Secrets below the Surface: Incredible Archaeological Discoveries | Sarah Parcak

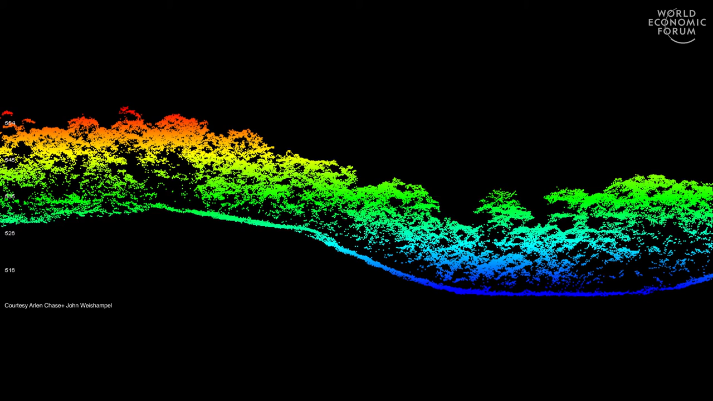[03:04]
It's a sensor system that's flown in an airplane, and it sends down hundreds of thousands of pulse beams of light that allow you to create a point cloud model of the landscape,
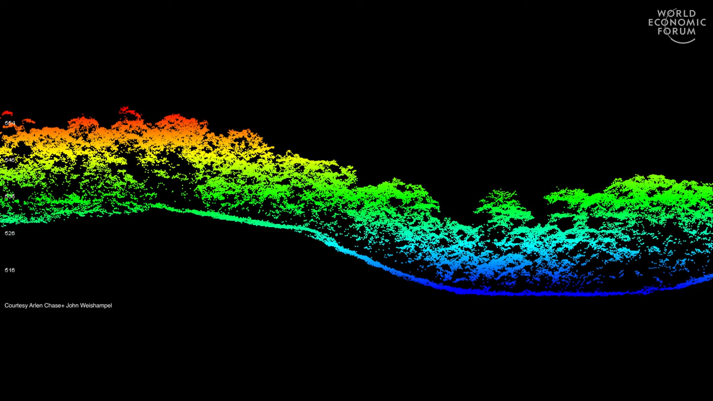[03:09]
which is what you see here, and it allows you to peel away overlaying vegetation to get an elevation model of what's on the ground.
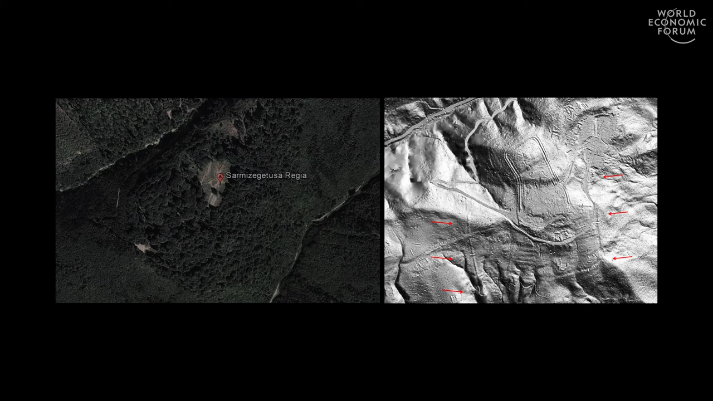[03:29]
And what you can see, the central part of the site that's exposed, but even more interesting, is a large feature running around the site, which is the actual ditch and wall feature. And this shows us how the Emperor Trajan was both able to take over the site as well as maintain control of it over time.